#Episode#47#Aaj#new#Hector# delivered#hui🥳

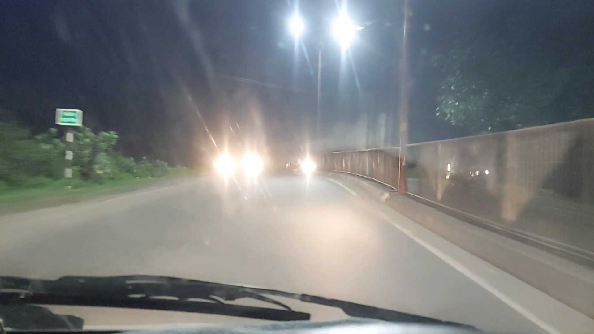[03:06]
किलियर ही मिलता है रात में कोई दिक्रत है ने लेकिन होता कहना बहुत बार आप देख
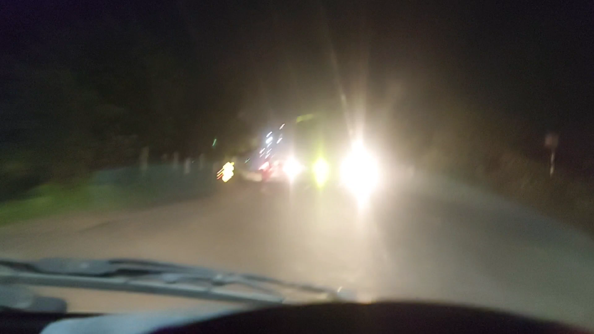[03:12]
आप देख पा रहे होंगे आपके सामने के जो लाइट से जब कोई गाड़ी आती है तो आँकों में पढ़ती है और किसी को मतब यहां तक नियम पता नहीं कि जब भी आपके सामने कोई गाड़ी आ रही है आप अगर आप
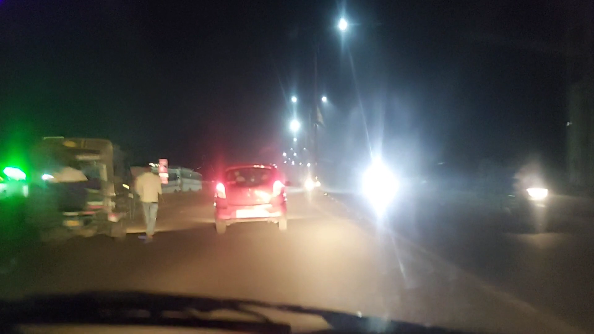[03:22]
पोजिट डेरेक्सन से आ रहे हैं तो लाइट को थाड़ डीम कर दे लेकिन � यह लोग रिदम फाई बीम पर